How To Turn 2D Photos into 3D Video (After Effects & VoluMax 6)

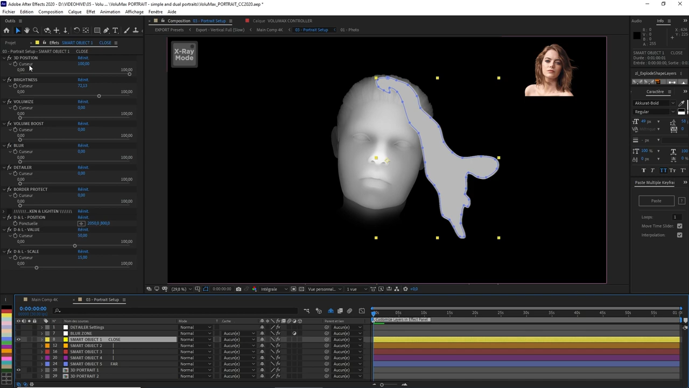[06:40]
I can adjust the 3D position of the object, meaning it's going to go behind or in the middle of the 3D portrait. You can see it better like this.